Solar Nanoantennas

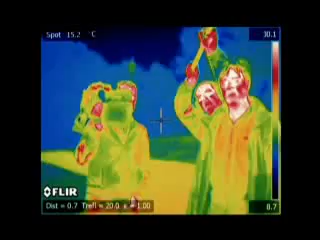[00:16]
On screen: spot 15.2°C
This is tuned to the infrared spectrum and clearly shows it coming off the crew and me.
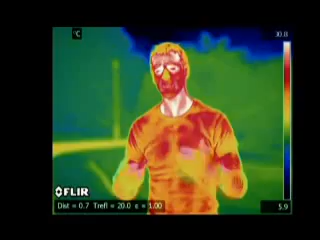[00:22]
The heat of my body causes me to radiate infrared waves the entire time, but I'm nothing special.